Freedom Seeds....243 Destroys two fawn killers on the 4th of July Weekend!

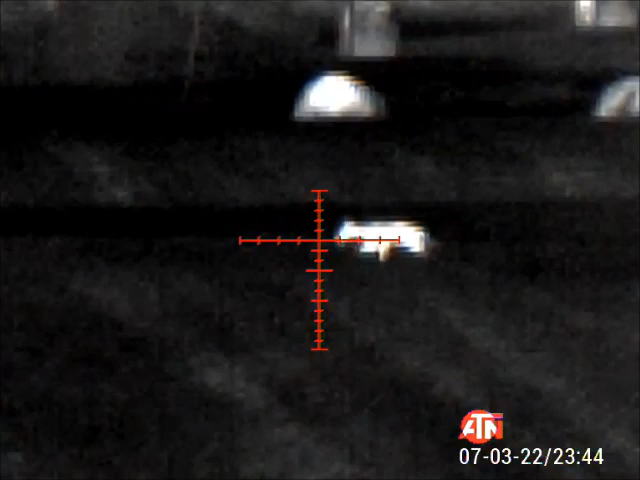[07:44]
If he stops, he'll give you a broadside. Okay.
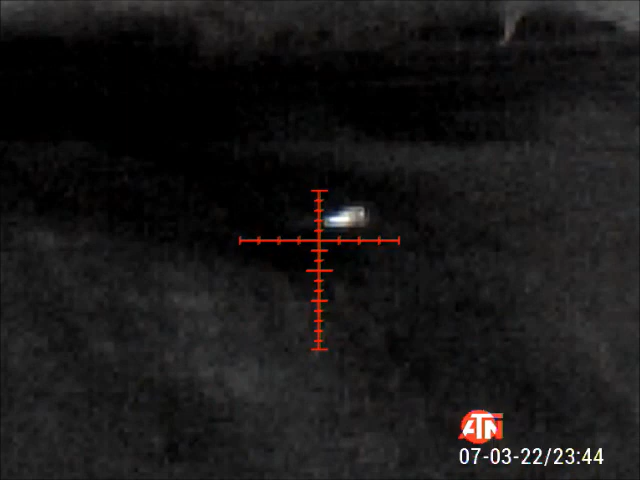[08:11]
I mean, I don't think he's getting up. Oh, Avery. Yeah. Yeah! I can't see... Peas. Yes!